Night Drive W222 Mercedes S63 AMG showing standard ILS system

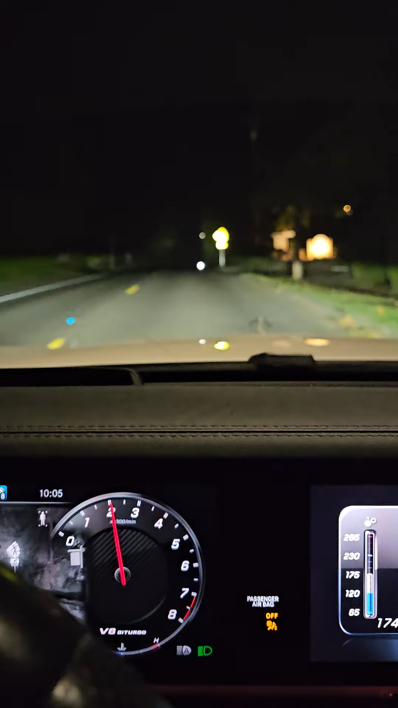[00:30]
There you go. See that? I hope that makes sense. And how they do all this craziness with the lights. And this is how night vision works. There's a guy up there on a bike right in front of me. So you see the lights going. And you see how bright they're illuminating way up front. That's it.
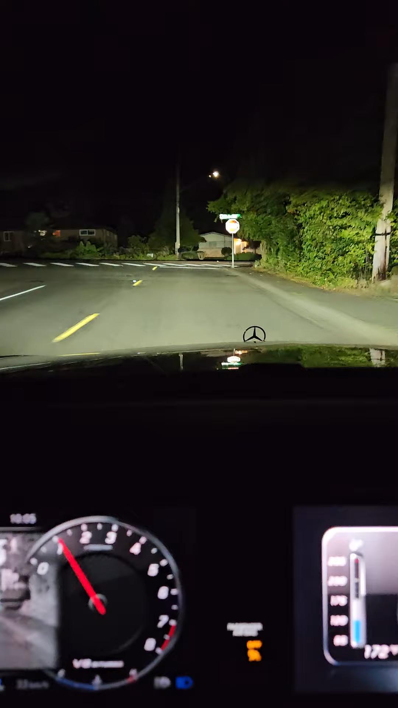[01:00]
Down. I don't know if you notice that or whatnot.
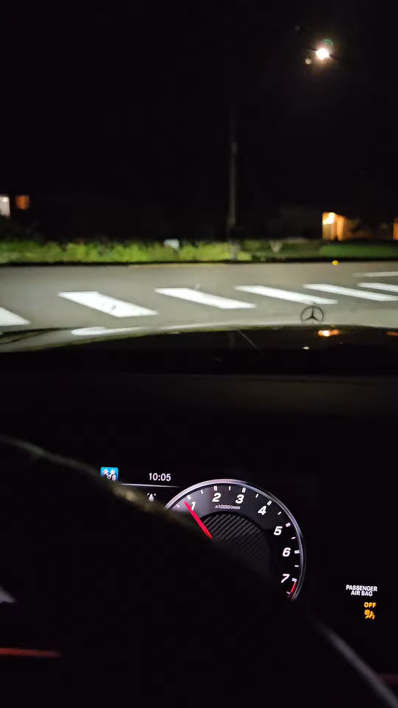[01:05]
They came down. They just slowed down. Let's see what happens if I turn the corner.